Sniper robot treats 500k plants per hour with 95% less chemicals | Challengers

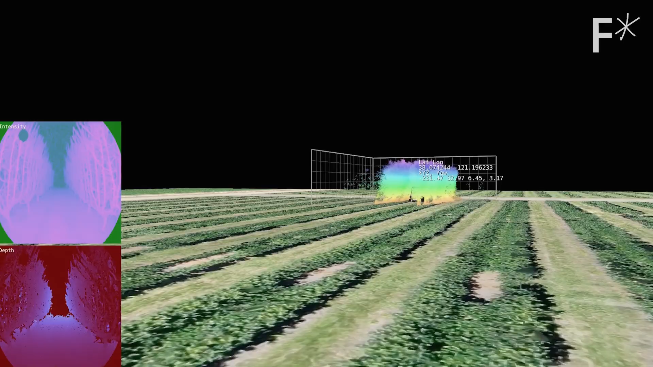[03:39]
Really what we're doing is building a CAD model of the farm, you know, like a video game.
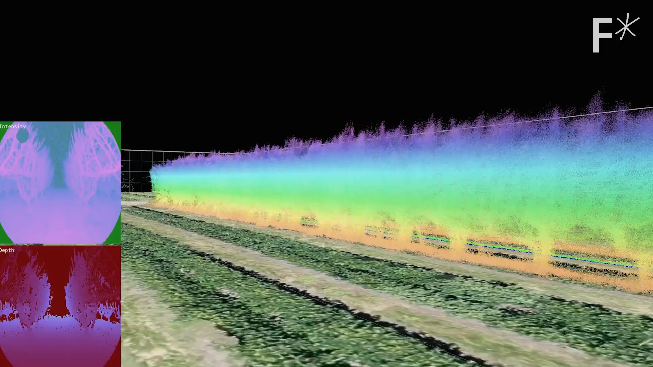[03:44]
That transforms the problem into one that's amenable to computation. Now this is the key.